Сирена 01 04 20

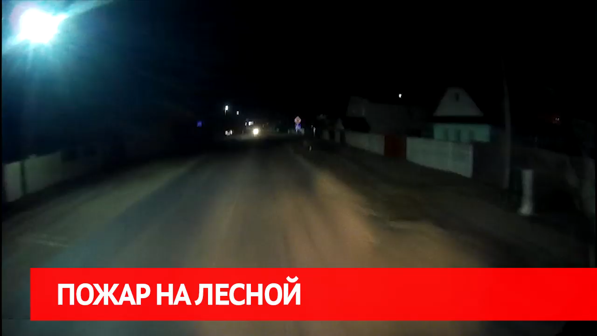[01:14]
Ночь. Улица. Фонарь. Люди на лесной подрываются с кровати от оглушительного рева сирены. Полыхает соседский дом. Свидетели, проезжающие мимо, звонят в МЧС.